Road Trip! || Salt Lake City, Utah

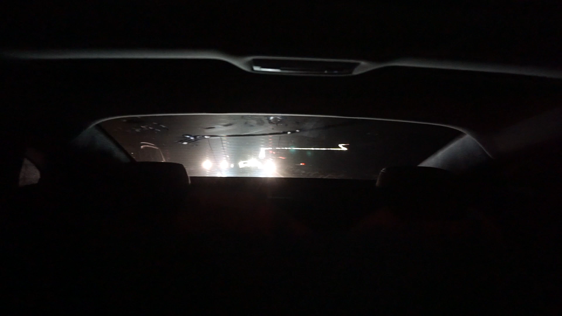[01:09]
That right there is what we just got through at 8 miles an hour. This is gonna be a long night, boys and girls.